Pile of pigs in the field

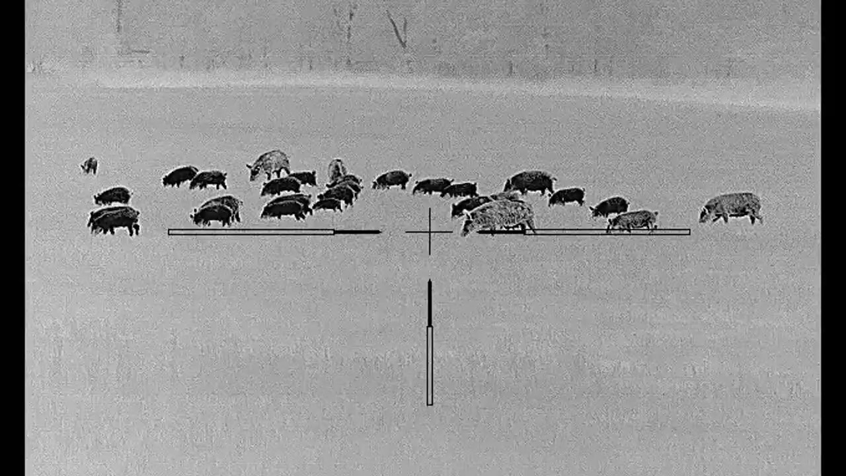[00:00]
Hey folks, this is Johnny Duke from Hogging It. Don't forget to hit the like and subscribe buttons. There's about 40 hogs in the field. Jason and I are, we just rolled up in the field and we're like, man, maybe we'll get lucky. And we got set up. We stalked within about 65 yards of them and we're trying to figure out, all right, he's on my left side so he usually goes left from middle and I go right. But that hog right there kind of heard us talking. So I was like, well, I guess I'm gonna have to pop this one.
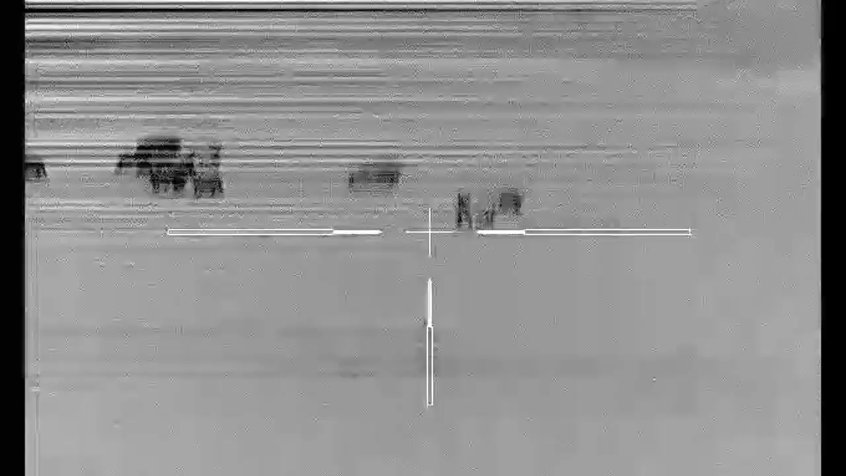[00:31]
So I take a shot on her and put her down.
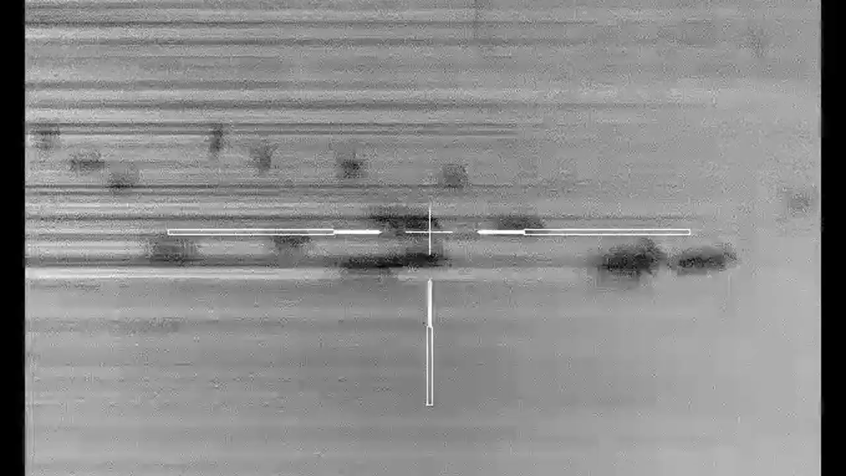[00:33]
After we did our countdown, I hit that big pig right there and then they're scattering like rats. And if y'all know, they're as fast as deer. Take a shot at that one, missed it and did a follow-up shot on this one and connected on it.
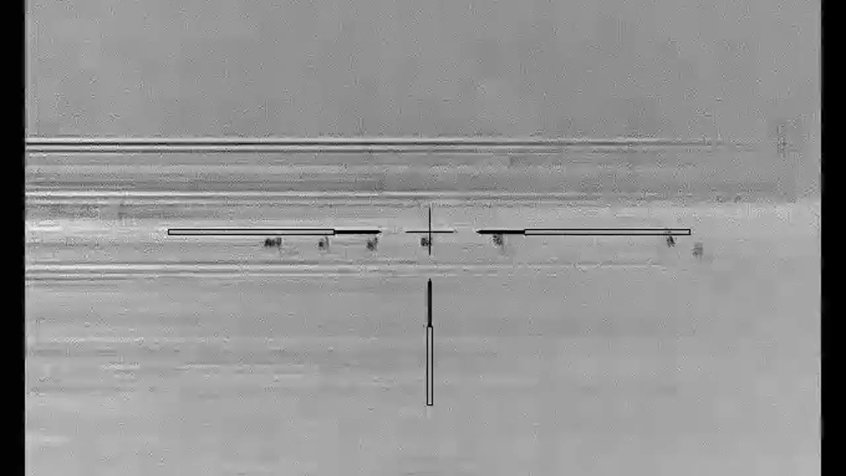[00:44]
It was a good night. There was probably about 35 wild hogs out there and we'll go ahead and finish this one off right there.
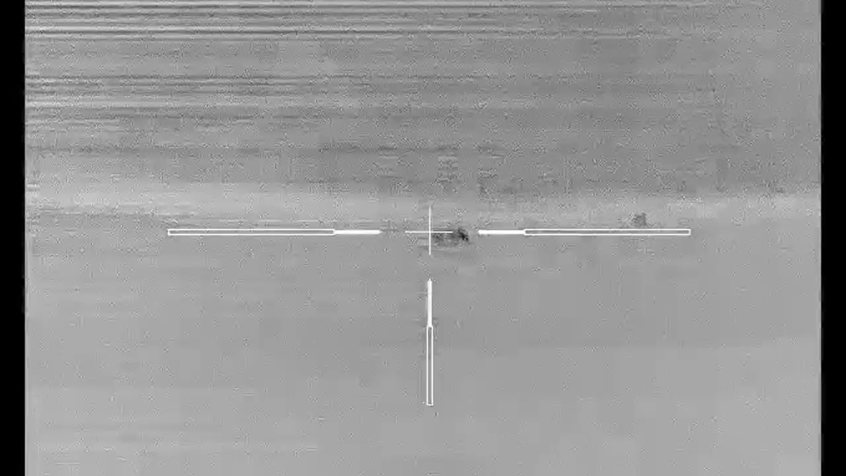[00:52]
I'm using a 6.5 Creedmoor. Jason's using his 300 block out and we're doing our hog eradication and
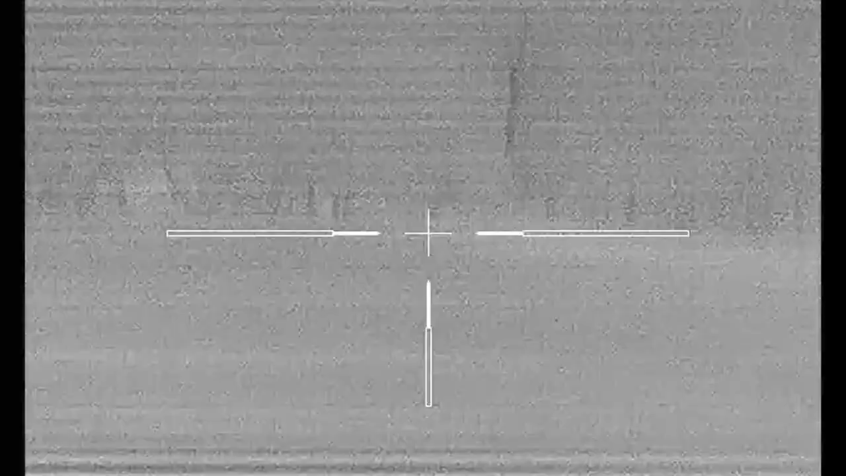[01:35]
Yeah, it's dead. Let's just check for moving on the others.